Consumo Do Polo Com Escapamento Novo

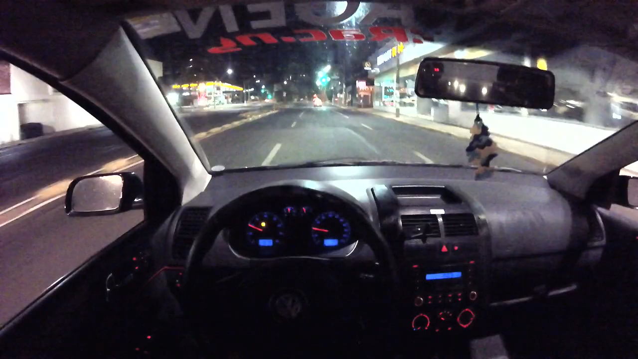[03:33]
na hora da, na hora do almoço lá do trampo, fui embora pra casa, aí depois cara, eu voltei pro trampo, e agora eu tô indo embora de novo, 50 conto, e ele já tá beirando ali, se eu dar uma pisada aqui, já beira a reserva,
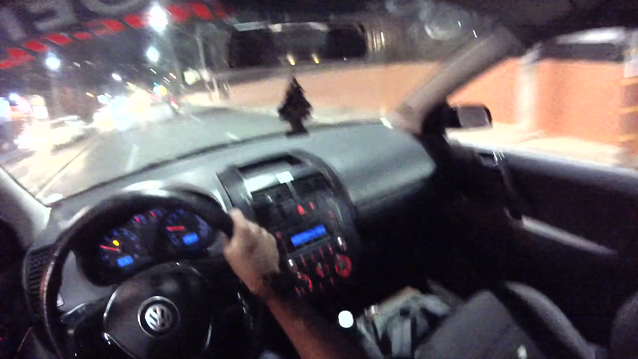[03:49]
sei lá se é, se tá consumindo bastante, é coisa da minha cabeça, entendeu, mas eu acho que deve ser coisa, sei lá mano, é que eu tô acelerando demais, pra escutar o barulho, então ele acaba, acaba consumindo mais, né mano,
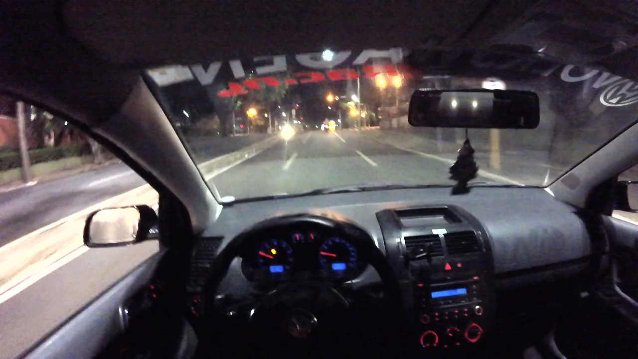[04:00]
normal, você vai querer pisar num carro, pra escutar o barulho, você vai, vai consumir bem mais combustível, isso aí não, não tem como né cara, mas, sei lá cara,
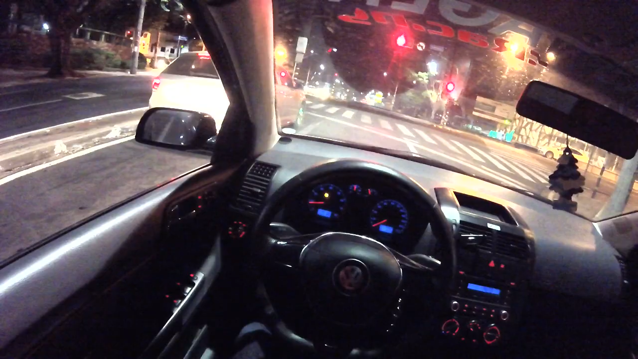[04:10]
eu coloquei 50 conto aí já, mas também rapaziada, tem um porém também, combustível mano, o etanol tá muito caro mano, você tá maluco, o negócio tá muito caro demais, então ele acaba, acaba complicando a gente aí, nos rolê, né, onde você viu aí mano, o etanol aí, custando quase 4 reais mano, você é louco, será que lá nos Estados Unidos, subiu tanto assim, sei lá hein, ó, eu tô vendo daqui mano, tem um posto ali na parte de cima ali ó, gasolina 5 e 9, o etanol 3 e 84,
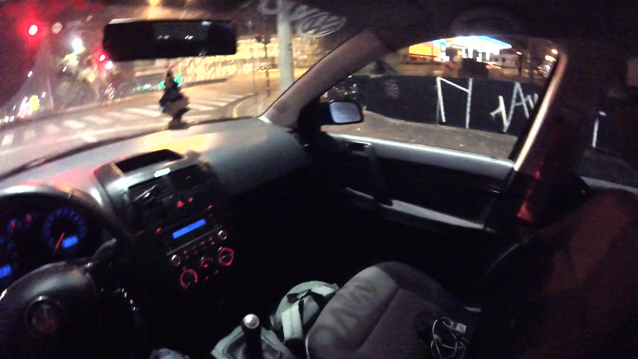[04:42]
tem posto aí que tá chegando 4 conto, brincando, você é louco mano, você acha que era pra tá um preço desse daí, não era velho, isso é louco,